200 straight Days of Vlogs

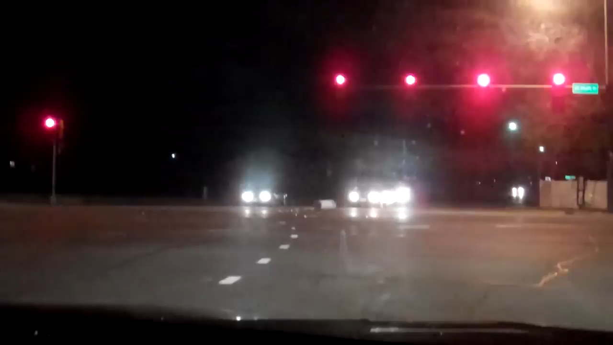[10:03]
And a whole bunch of glass in the middle of the road. Yet there's cars getting ready to turn. Let's try to show it. I don't want to run out of the glass. Water heater.